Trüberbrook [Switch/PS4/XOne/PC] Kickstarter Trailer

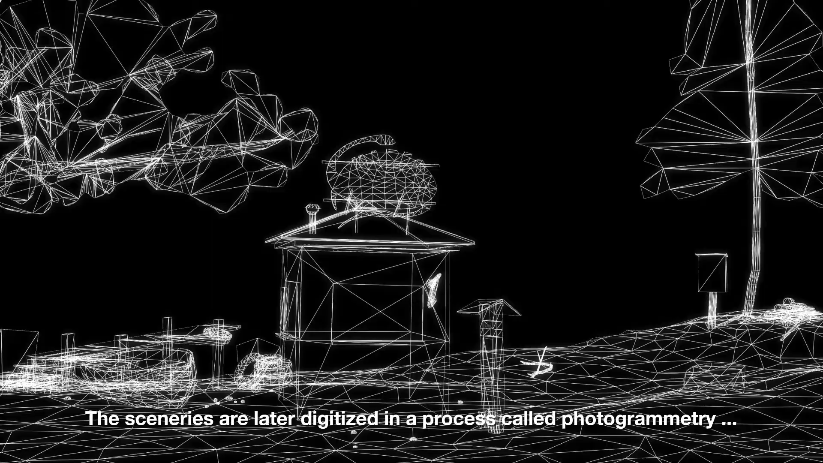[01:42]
The sceneries are later digitized in a process called photogrammetry and blended with characters and visual effects.